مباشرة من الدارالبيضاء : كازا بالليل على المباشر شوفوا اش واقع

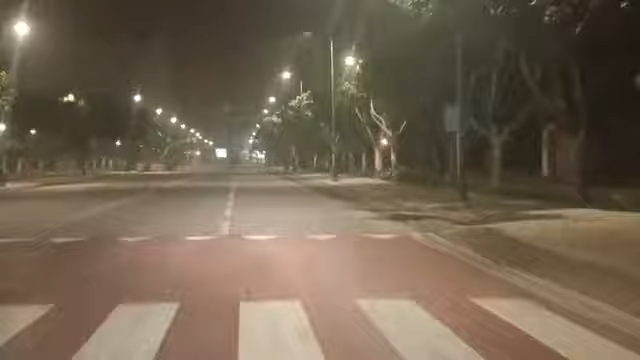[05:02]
الأجواء بمدينة الدار البيضاء ليلا بوسط المدينة.
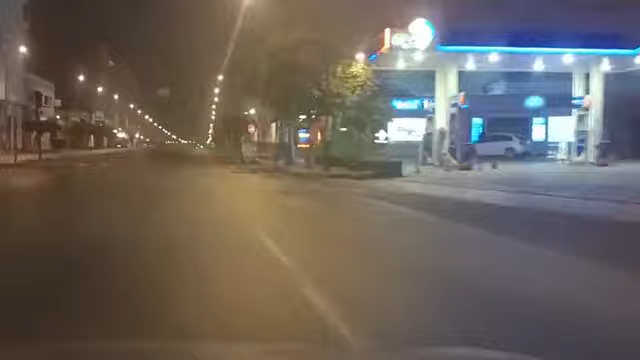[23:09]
الشارع المؤدي إلى سوق الجملة للدجاج، سوق الدجاج بالجملة، سوق الدواجن عفوا بالجملة، المؤدي إلى وسط عين السبع.
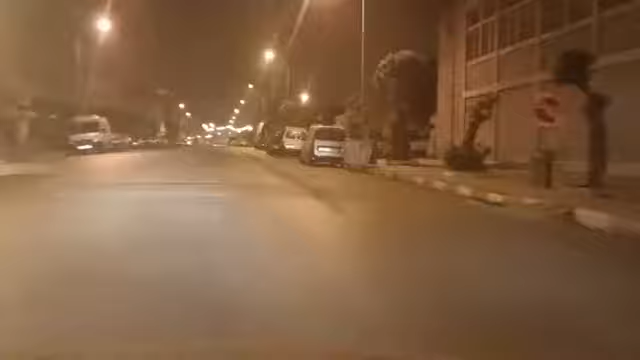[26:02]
ودروب الحي المحمدي، أحد أعرق الأحياء بمدينة الدار البيضاء.